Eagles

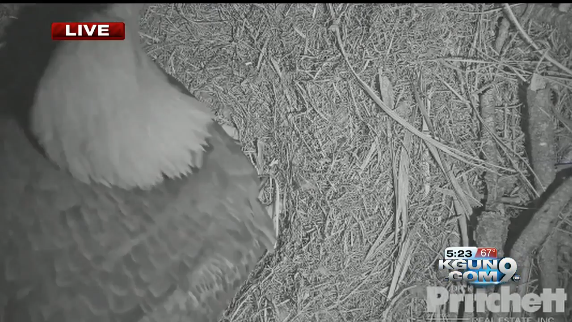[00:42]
She is sitting on her nest and she and mate M15 take turns on the nest. She did a little movement there. And as of yesterday, there was a pip in one of the eggs. And that means there was a little crack. So these eagles may be coming sometime before the new year. And a little background here, this all happening over in Fort Myers, Florida.